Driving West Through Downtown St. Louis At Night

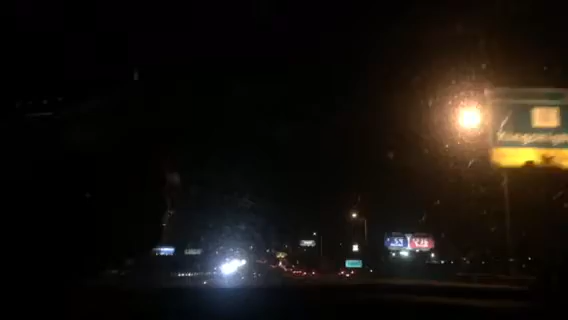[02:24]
Look over there. We made it. No, what's St. Louis? It was a joke.